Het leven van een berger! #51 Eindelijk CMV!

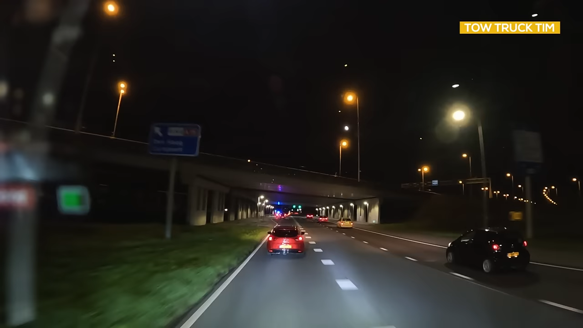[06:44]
Die gaat naar dezelfde melding als ons. Want die krijgen voor onder andere de tunnel en zo natuurlijk prioriteit. Dus we gaan die kant op. De kruisen staan er al op, dus de tunnel is afgesloten. Zeker omdat het nu zo rustig is, dan wordt er gewoon geen risico genomen en dan sluiten ze lekker de tunnel af. Overdag zullen ze dat minder snel doen, omdat toch doorstroming op een stipte nummer 2 staat ten opzichte van veiligheid. Maar nu maken we voor de doorstroming natuurlijk niet zoveel uit.
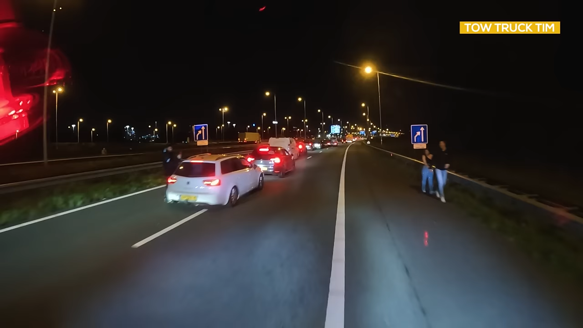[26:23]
Wat doen deze mensen allemaal? Zoiets heb ik nog nooit gezien, s'avonds. Bij een ongeval, dat mensen achteruit eraf rennen. Of eruit rijden.
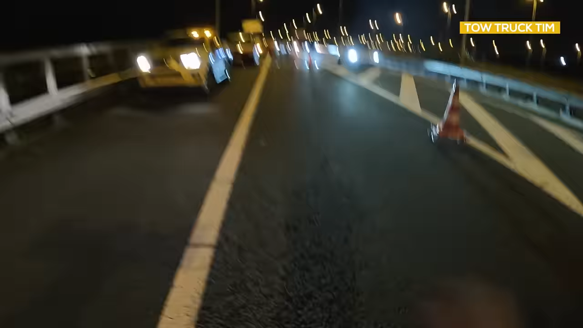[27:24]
Mensen achteruit over de vluchtstrook aan het rijden.